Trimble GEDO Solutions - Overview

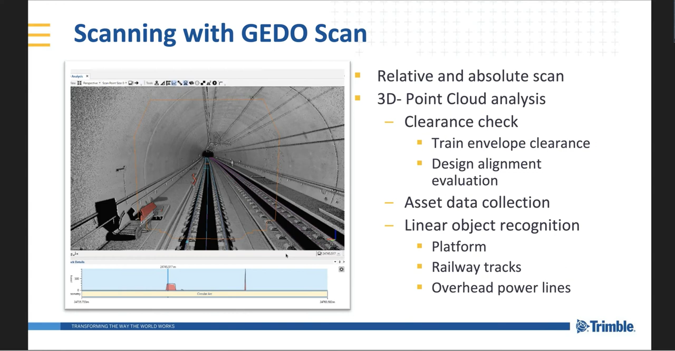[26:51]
And also we've got the ability to recognize linear objects such as platforms, adjacent railway tracks, and overhead power lines. So for those who are involved in the overhead power line installations and adjustments, we've got the ability to assist your operations with that as well. Okay, Steph. Next one, please. Yeah, it's coming. There's a little bit of a delay. Giddy up. So the ability to create point clouds or generate point clouds in the in an absolute position is given part.
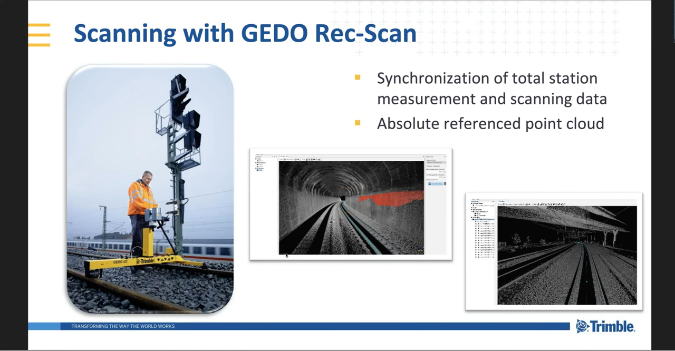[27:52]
Okay, so we can then synchronize all that information, the total station information and the scanning data, and the track information, all in the GEDO Scan Office software. Okay, and then you've got yourself an absolute reference point cloud. Okay, thanks, Steph. What is also another solution we have for an absolute point cloud is the ability to combine the scanner with the inertial system. This will allow us to capture, as per the image, you can see the black and white checker point target, whereby
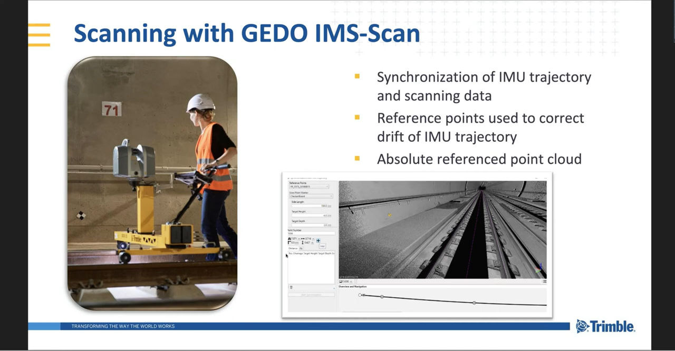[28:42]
So with trajectory and coordinate and point cloud, we have another means of generating a 3D information as well, which can then be analyzed using the various applications. Okay, Steph, thanks very much.
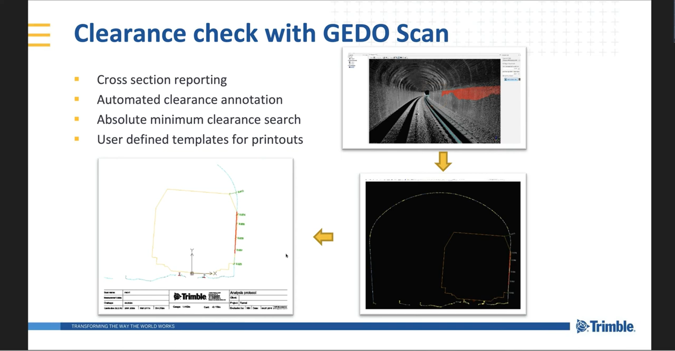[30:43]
Designers, for example, and you know, a discussion can be had to see what happens in these areas. But you have a 3D data set to work with, which is essential. The three-dimensional wagon allows us to create the to analyze the throw of the carriage or the wagon as it's going around a curve of the track as well. So it's not just a simple cross section at a certain area. We analyze in a three-dimensional field. Okay, so very useful.
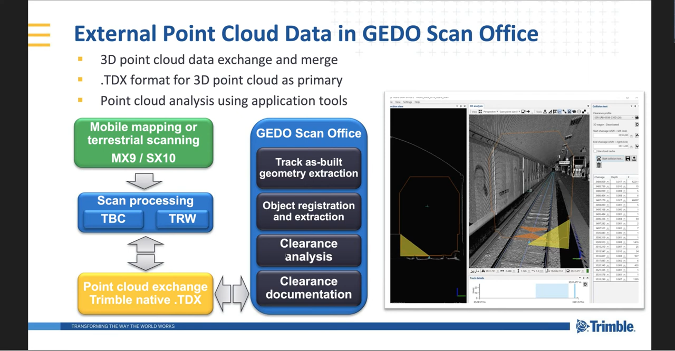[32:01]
object registration, clearance analysis, and documentation. So it's not just the GEDO approach as well. We've got within GEDO Scan Office, we've got the ability to read various other formats, which is essential. Okay, Steph, thanks.